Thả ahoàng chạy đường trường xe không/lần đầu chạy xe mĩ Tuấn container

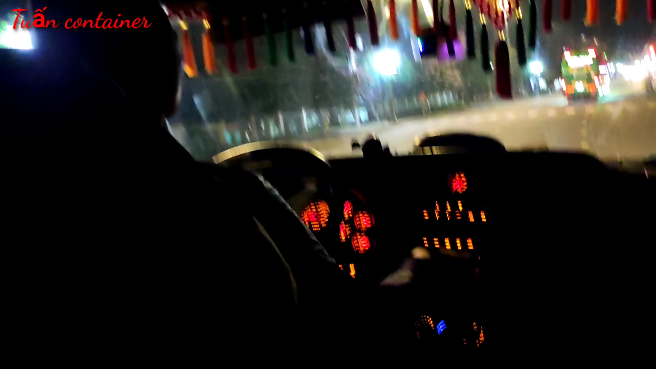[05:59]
Giật quá Đèn đỏ nè Gần tới đèn đỏ mình gỡ mò trước đi Nhìn thấy hai gương thì chổng không Kỹ ngay xe máy cái thằng đó Rồi lên luôn, chạy luôn Lên số 6 Bật lên, bật nút lên Đi mãi, đi theo cái tua chớn của mình
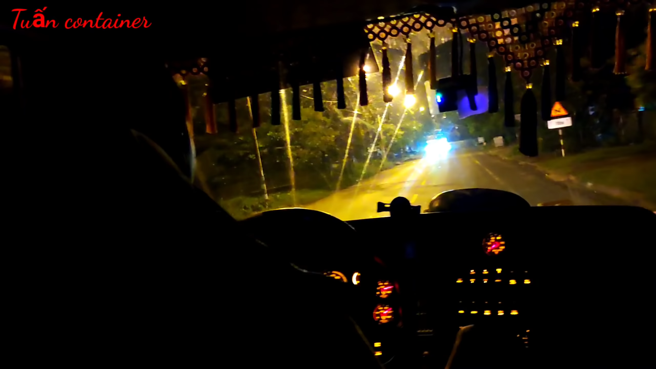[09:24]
Gỡ số mo ra Cái ga là vô số 7 Giờ thử vô số 7 Đang yếu nè Nhấp ra gỡ mo Nhấp ra ta vô rồi gỡ mo ra Rồi Đi thử vô thôi Để thẳng lên Ừ Mình canh cửa số 7 là mình đẩy thẳng lên thôi Cái gì đâu
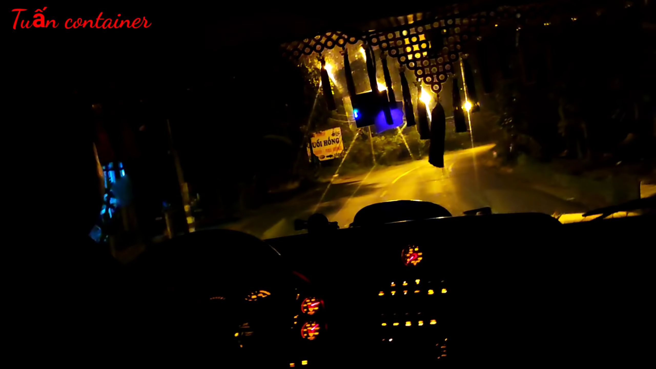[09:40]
Nhìn 2 bên gương ok không Nhìn gương mó nhỏ đó rất quan trọng nè Với gương
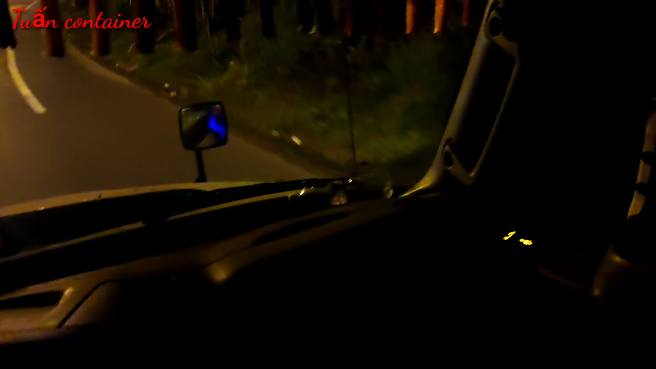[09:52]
nhỏ dưới nè Xe máy hay kẹp bên không á Rồi cứ chạy đi, đừng lấn lên nha Cứ chạy đi, chạy tới đèo bỏ lọc rồi
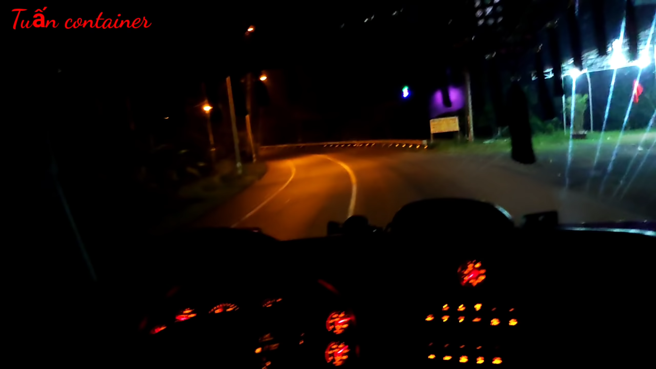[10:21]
Đây là đèo chuối nha cả nhà Bây giờ anh em mình mới mua 2 hộp cơm, giờ tới đèo chuối